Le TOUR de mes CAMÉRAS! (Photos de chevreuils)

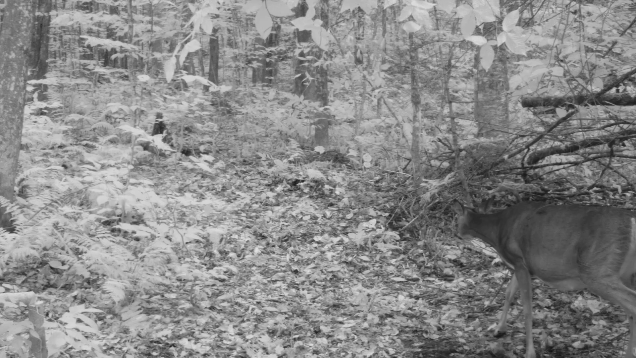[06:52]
C'est peut-être la même, 3 fois cette semaine. Mais ce qui va arriver, c'est qu'au cours des prochaines semaines, les bocs vont se mettre à voyager. Puis ce qu'ils vont vouloir faire, c'est couvrir le plus de territoires possibles.
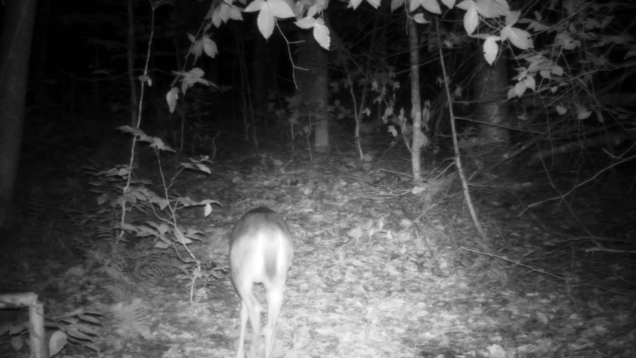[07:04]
Souvent, le plus rapidement possible. Aller voir un groupe de femelles, retransiger pour aller voir un autre groupe de femelles, retransiger, etc. Puis c'est peut-être là que ça va se passer. Ça fait que je ne perds pas espoir. On laisse la caméra, c'est sûr, encore au moins une semaine.
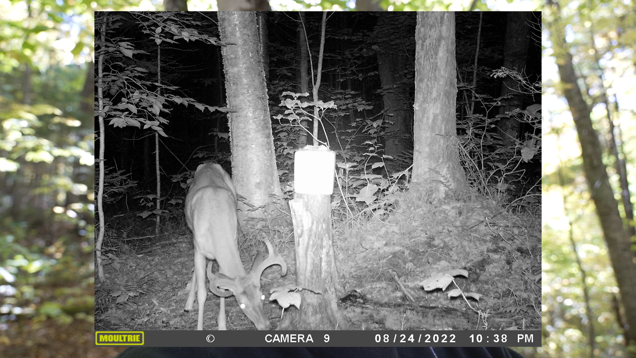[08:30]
Là, il est venu cet été. Puis l'an passé, je l'ai pas eu l'été. Je l'ai eu seulement l'automne. Fin automne. Pendant la chasse, en fait.